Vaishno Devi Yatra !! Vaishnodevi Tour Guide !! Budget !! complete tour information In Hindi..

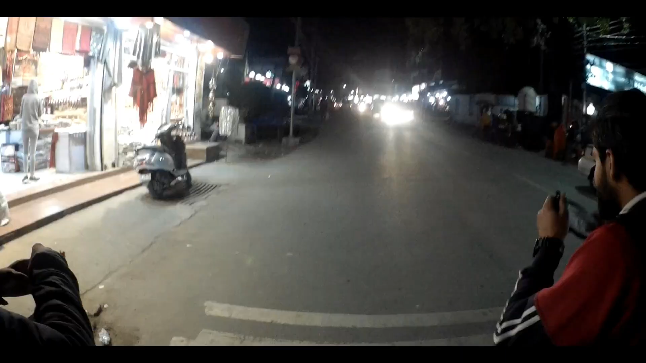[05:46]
सो दोस्तों हम डोमिनोज से बाहर निकल चुके हैं और अभी टाइम हो रहा है 6:59 और आप देख सकते हैं कटरा के नज़ारे।